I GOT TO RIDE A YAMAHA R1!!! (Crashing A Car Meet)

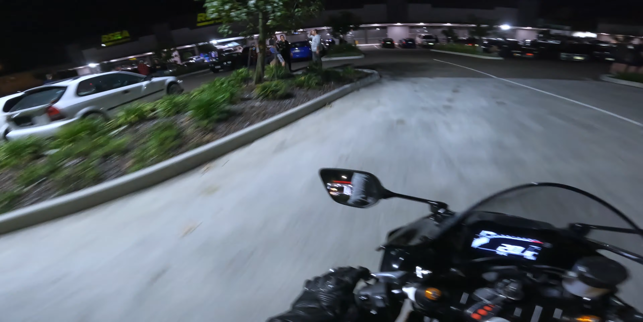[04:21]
Ooh, what do they have here?
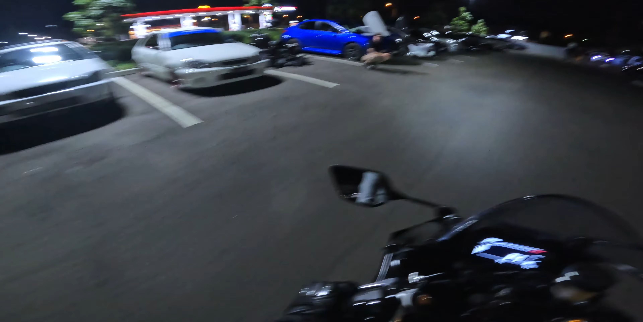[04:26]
Honda Civics, yo, biker, another biker. Oh, what the heck is that? Some 86.
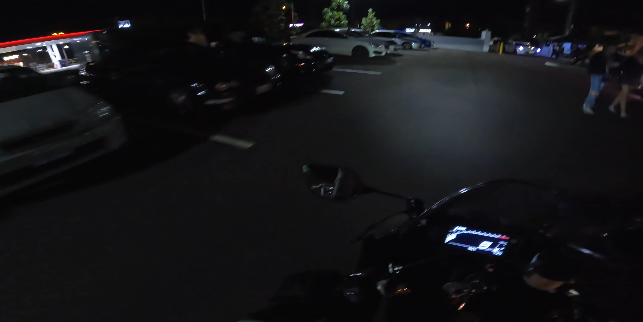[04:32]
Whoa. Subies, Nissan.
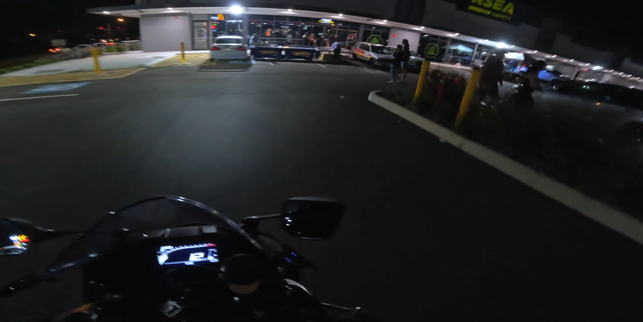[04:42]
Hot Wheels, what the heck is this venue?
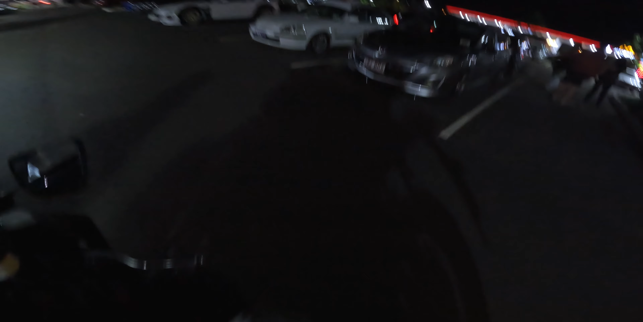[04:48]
Mazda 3, that was a fun fact, that was actually my first car, Mazda 3. Was not my choice. Oh, the Beamers, bro.
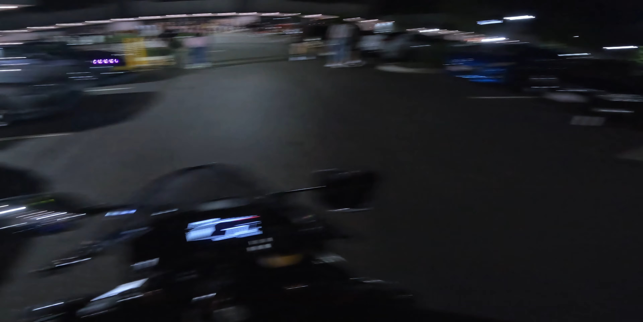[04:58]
Oh, Skyline. Yo, that's sick.
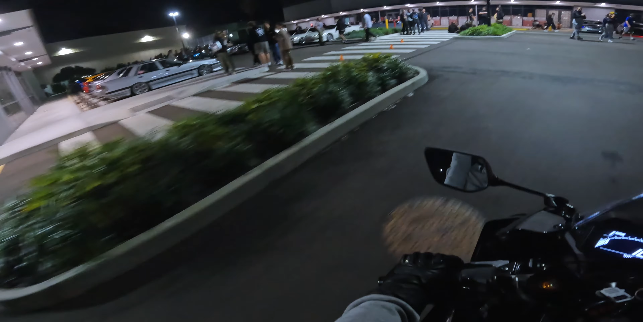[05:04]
I might have to get off my bike and look through there later. Can't go through there with my bike, but... Not bad, not bad. I'm gonna go walk through that other spot because it's blocked off for cars only.